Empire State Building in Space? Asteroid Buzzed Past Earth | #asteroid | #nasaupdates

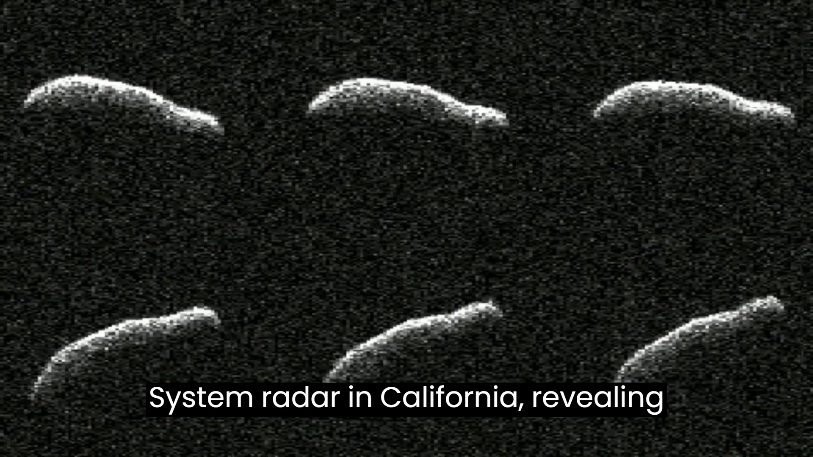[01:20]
revealing that the elongated asteroid has a dark charcoal color, a scooped-out appearance on one side, and completes one rotation every nine hours.